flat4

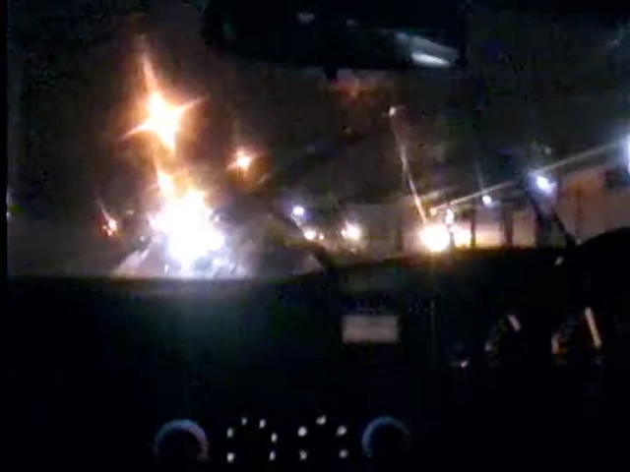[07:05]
Turn your lights, Junior, come out, can't change. I'm blinded. Whoa!